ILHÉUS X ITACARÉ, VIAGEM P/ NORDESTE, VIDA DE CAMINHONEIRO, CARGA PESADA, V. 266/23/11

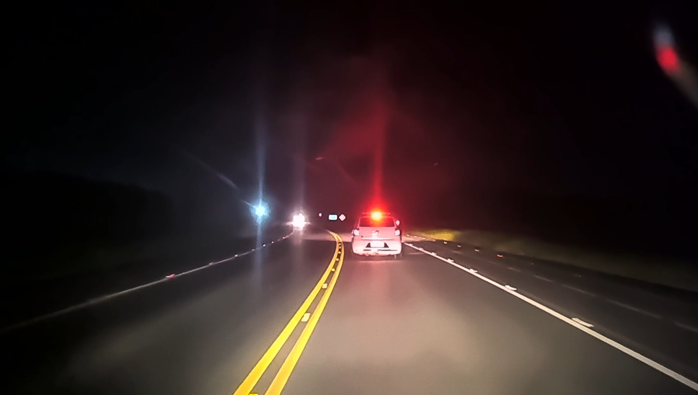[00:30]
Boa noite, boa noite para todos, boa noite para todos de 0 a 100 para não esquecer de ninguém Calu da Bahia Caminhoneiro que faça os vídeos pela Bahia, pelo Brasil Estou hoje aqui num vídeo noturno na rodovia BA001 Com a cabeça apontada e direcionada no sentido Itacaré
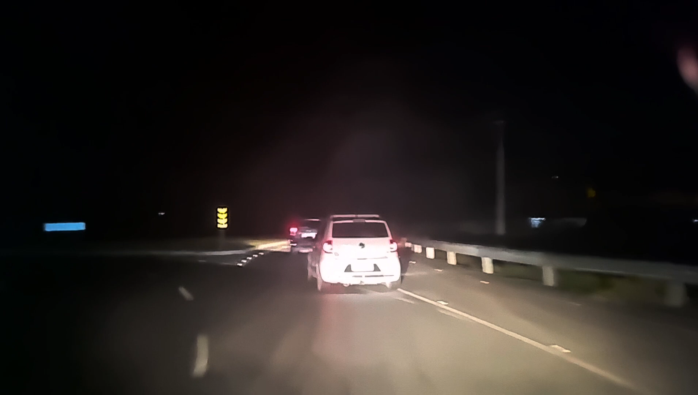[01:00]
Não, não, certinho, certinho Cabeça apontada e direcionada no sentido Itacaré Não estou indo para Itacaré, né? Mas estou nesse sentido aqui, no sentido Serra Grande
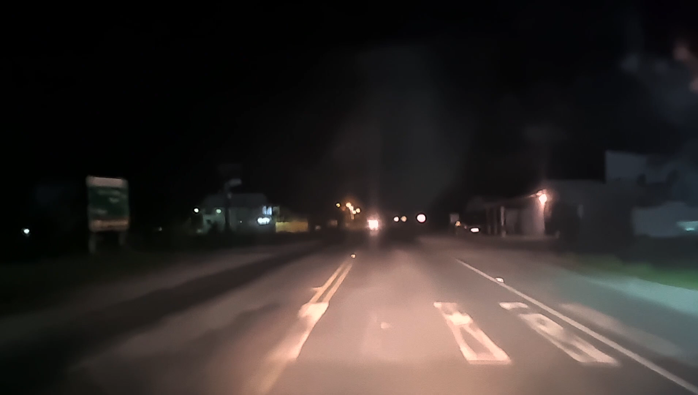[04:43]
Aqui em frente A entrada do joia Tem um radazinho de 50, viu? De ambos os lados E eu vou rompendo aqui E estou acompanhado Kit família Nós estamos indo pra Trabalhar Vai, velho É... Tem um terreno aí De meu pai
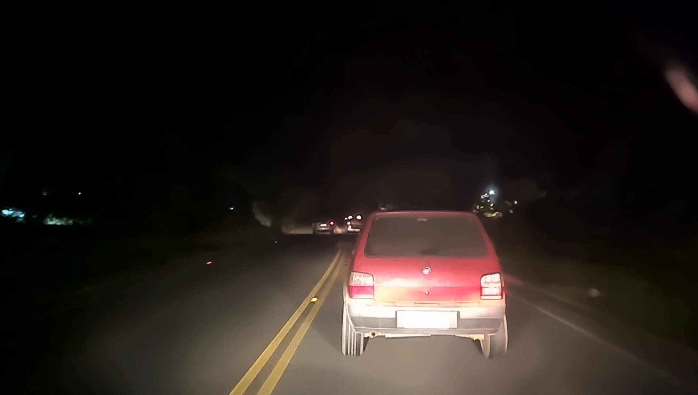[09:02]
O que eu quero Deixar bem claro Que a faixa tracejou E quem vai é eu Cadê? Tracejou ainda não, é? Não Não vai tracejar aqui não Vixe, que mistério Tem uma reta boa E não é tracejada Eu ia botar passando Nesse cara aqui Mas ali na frente Ela é Permitida Então A rodovia BA Ela começa aí Começa ou termina Não sei exatamente Mas ela vem lá de Ela É a mesma rodovia Vindo lá de